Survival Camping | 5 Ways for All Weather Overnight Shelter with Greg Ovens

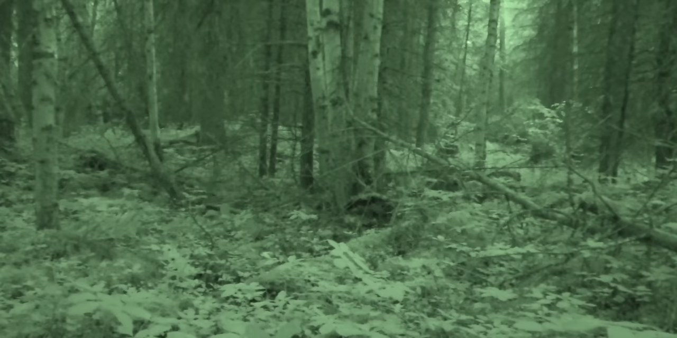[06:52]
I don't see anything. There's a problem with not having a film crew, eh?
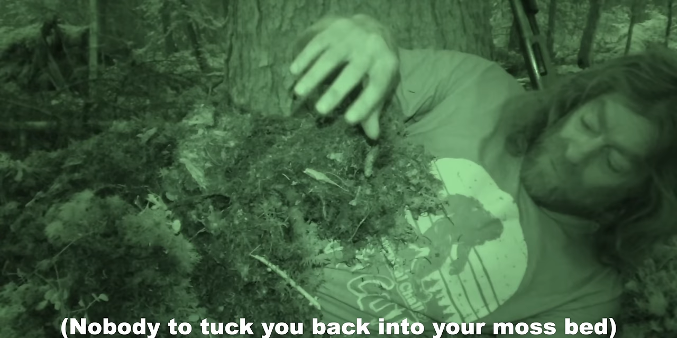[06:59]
But you know what? This is comfortable. Very comfortable. I'm just glad there's no mosquitoes.